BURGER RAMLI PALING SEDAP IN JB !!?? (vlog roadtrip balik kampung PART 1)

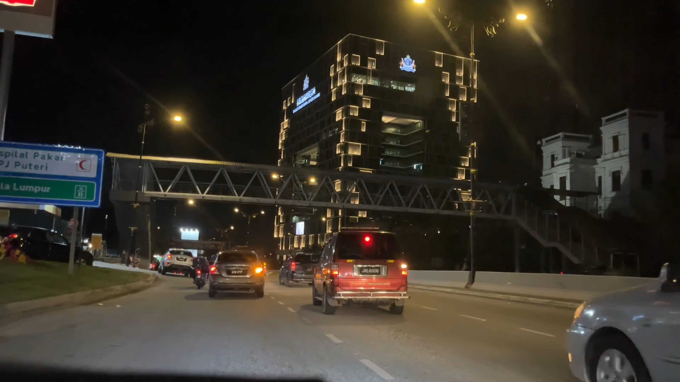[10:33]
Lepas tu sini pun memang sesak juga selalu. So tambah lagi dengan orang Singapura datang, memang tambah sesak lah. Cuma rasanya timing ni masih okay kot. So kat sini boleh belok kiri, masuk sini. Tak silap Izu ni satu one way je, just untuk masuk je.